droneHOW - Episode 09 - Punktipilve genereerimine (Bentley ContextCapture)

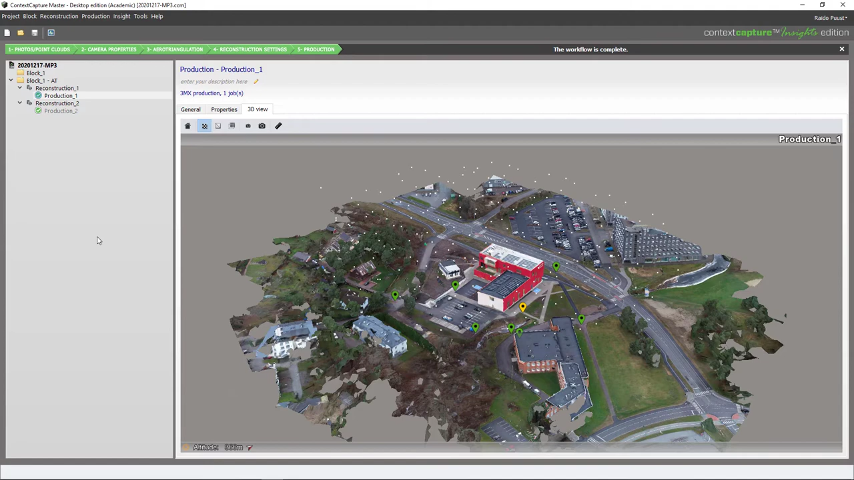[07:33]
Siis siin selles mõttes ei ole midagi keerulisemad, kui et lihtsalt arvutada see mudel või projekt ja valida väljund formaadiks punkti pilv. Kui ma soovin nüüd tulemust aga saada punkti pilvena, siis ma saan kasutada juba olemasolevat projekti ja lihtsalt luuga uus väljund formaat.
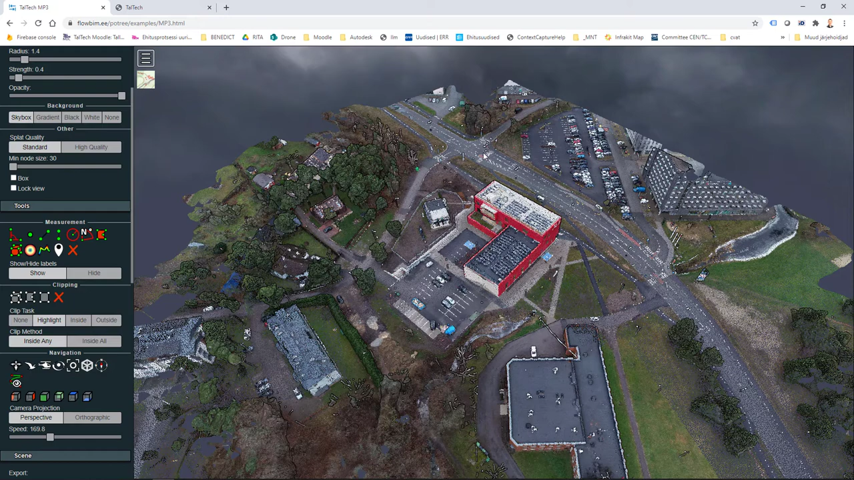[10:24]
ehk siis kitsama ala eksportime välja. Seda saab siin tealoogis muuta, mõjutada ja selliselt muidugi on meil see punktipilve fail ka väiksem.